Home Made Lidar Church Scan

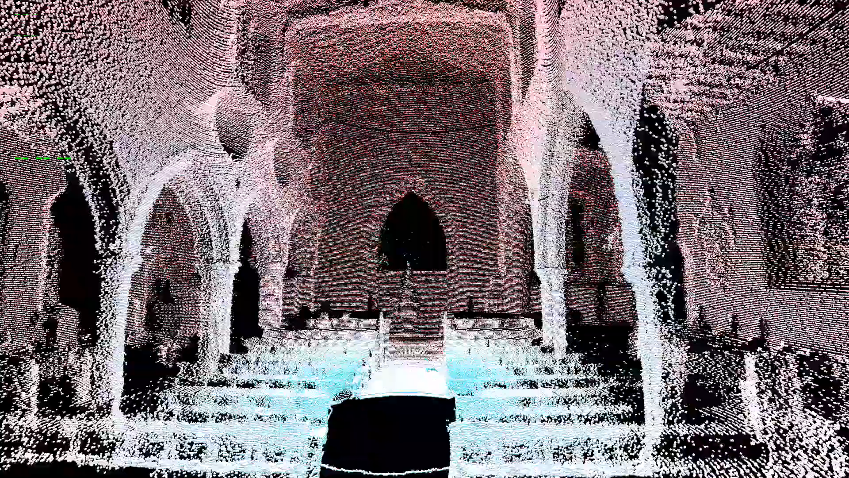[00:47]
What you're looking at is a computer generated render from the output of the scanner.
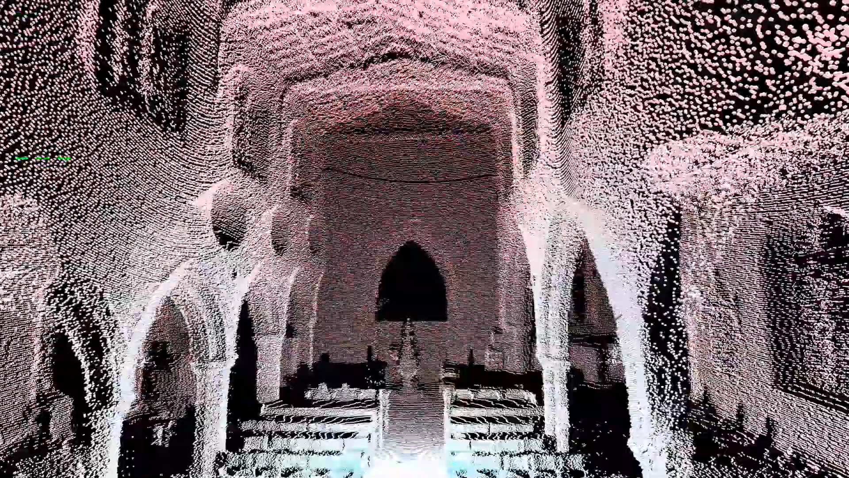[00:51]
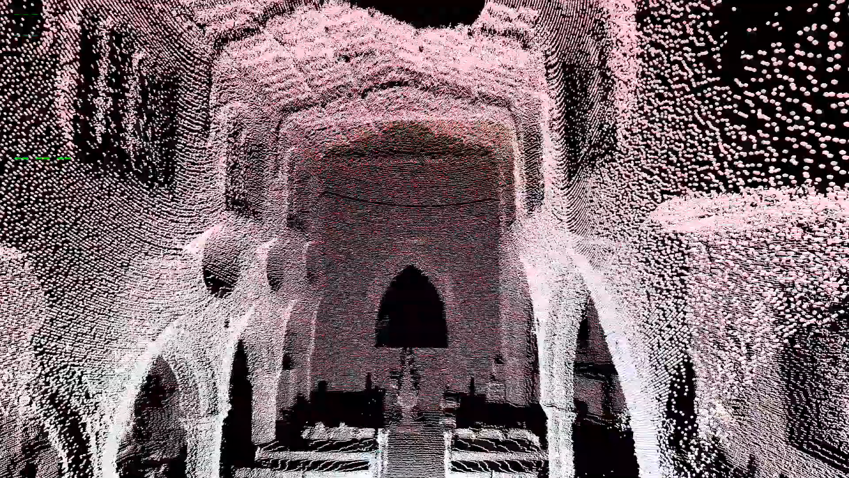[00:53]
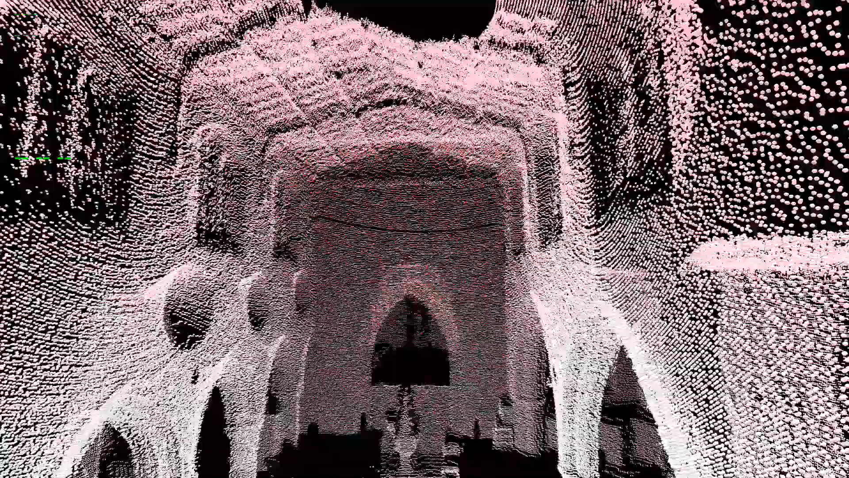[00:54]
So I've just put the scanner at the front of the church and then
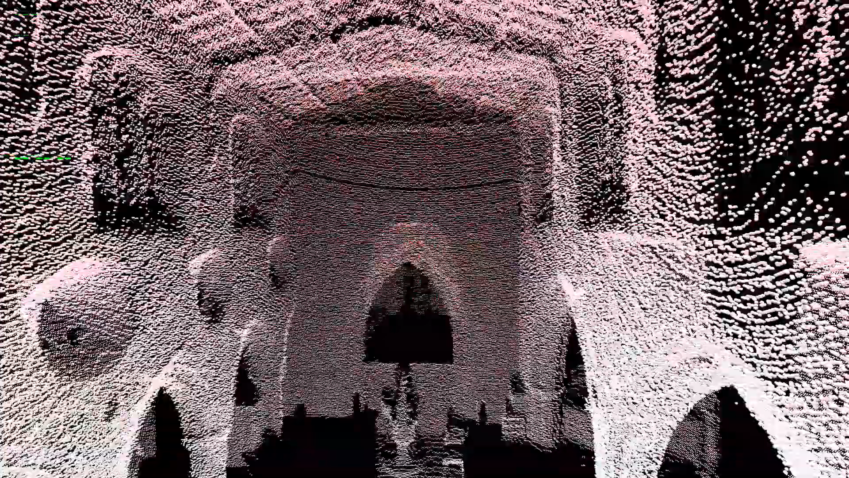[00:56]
everything that you can see has all been rendered from that data, so I'm not flying a drone around the place,
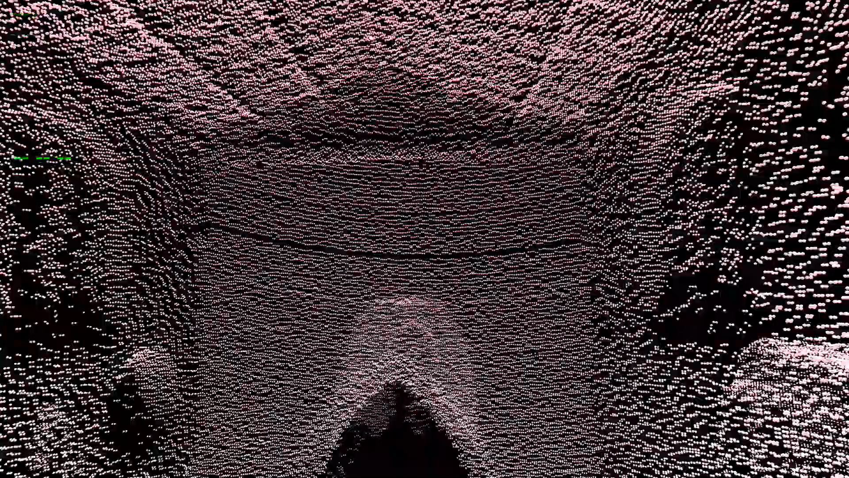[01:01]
the lidar isn't moving, it's just a 3D render generated by the computer.